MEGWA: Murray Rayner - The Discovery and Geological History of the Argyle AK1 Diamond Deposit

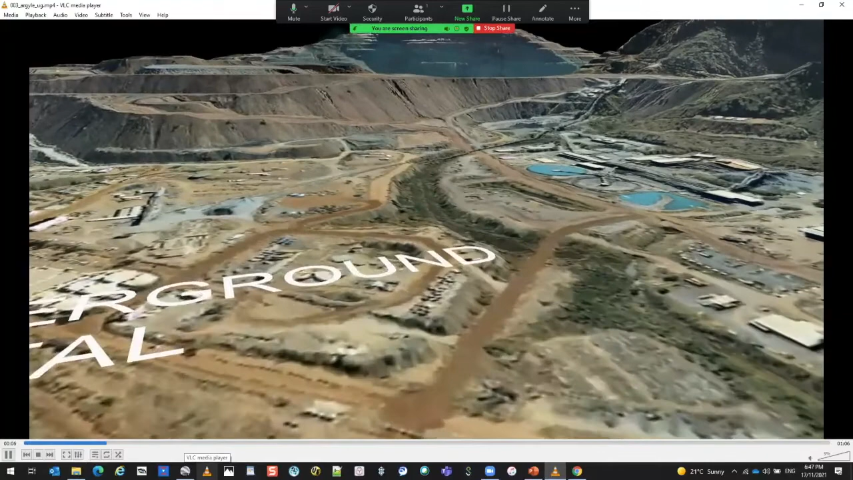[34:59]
When we go underground, there's our waste dumps. The ore body will be in green, the block cave will be in red, and there's our declines coming down.
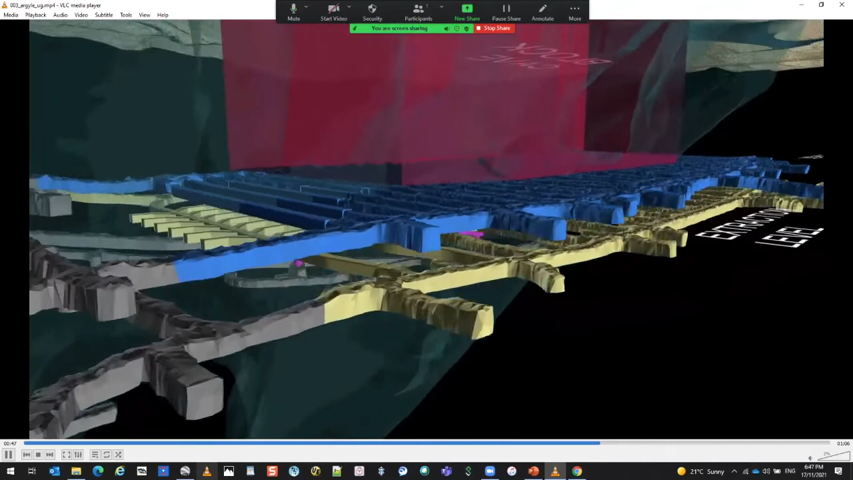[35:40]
So that's how block cave works. So ultimately, we dig to this point in the blue, which is what we call the undercut.
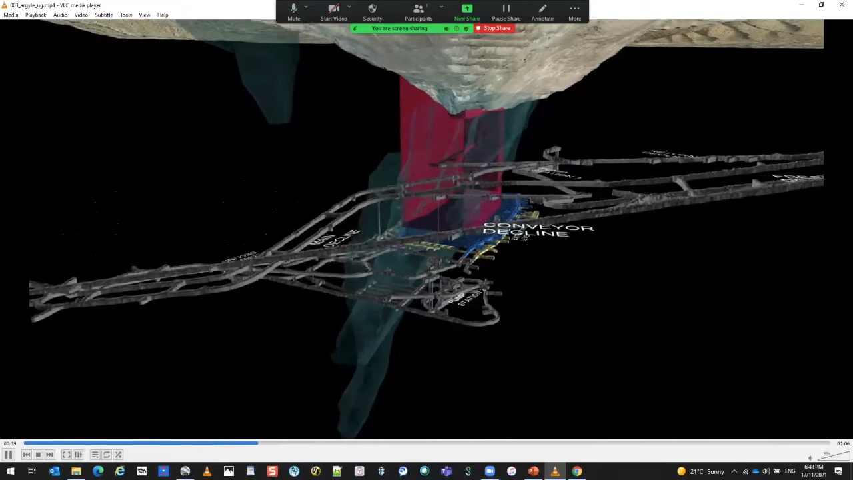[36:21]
that collapses into the yellow zone, which is what we call the extraction level.
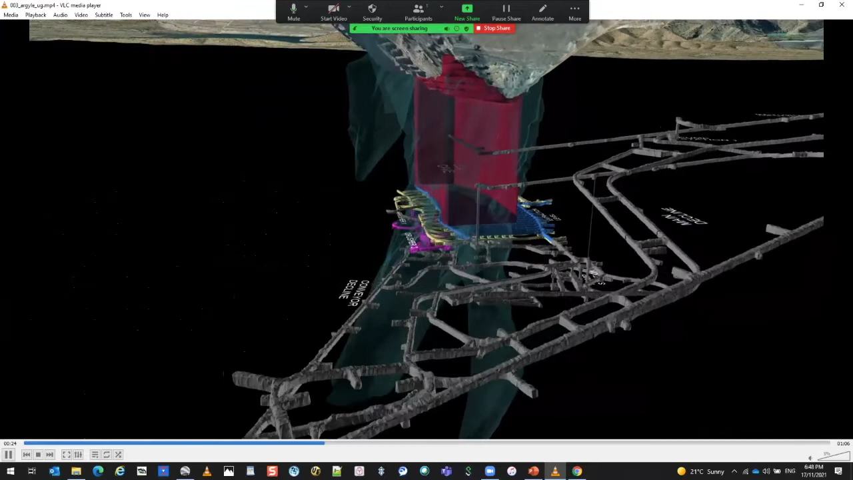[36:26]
We bolt out of that extraction level, and effectively, that material keeps collapsing upwards and upwards and upwards and upwards, eventually gets to the surface.